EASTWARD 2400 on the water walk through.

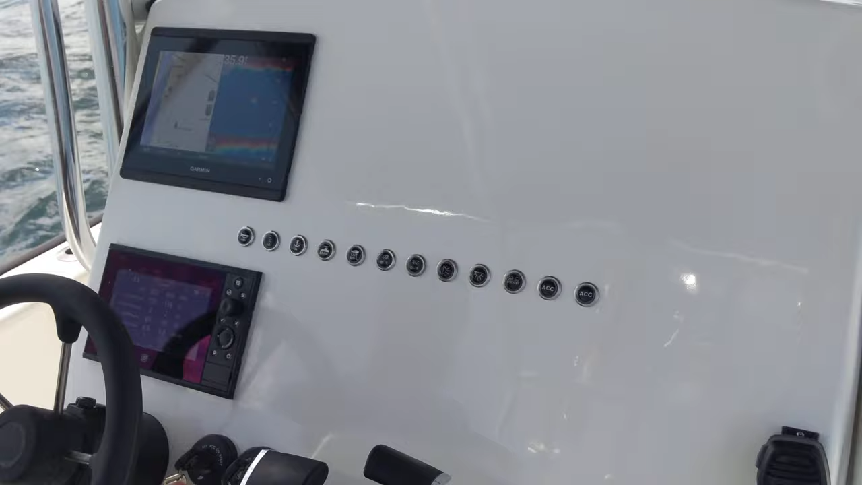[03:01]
Not 100% sure which way I'm going to go as far as radar. May put a Humminbird on it. I'm used to a Humminbird for freshwater. We do a lot of freshwater fishing, but as you can see, this is a 10-inch garment here.